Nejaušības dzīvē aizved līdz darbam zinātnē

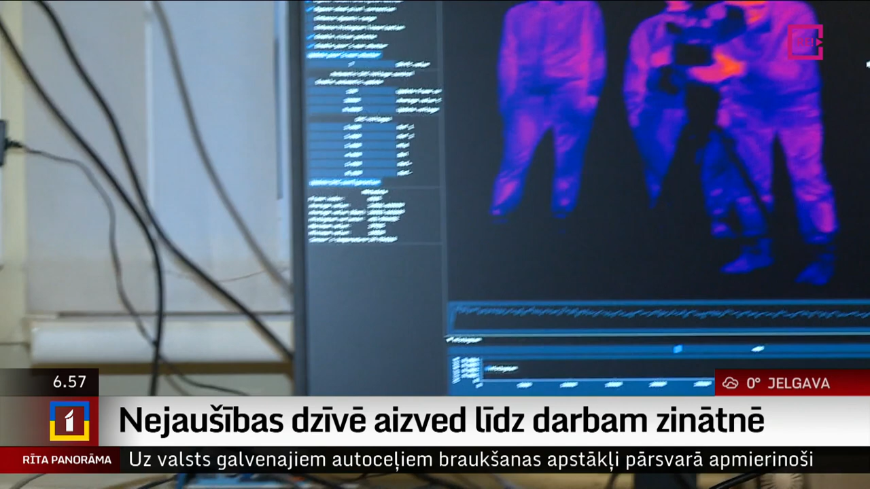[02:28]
Viena no lietām, kas institūtā tapusi, ir jauna tipa infrasarkanās kameras data apstrādes sistēma. Līdz šim kameras data apstrāde bija ļoti sarežģīta.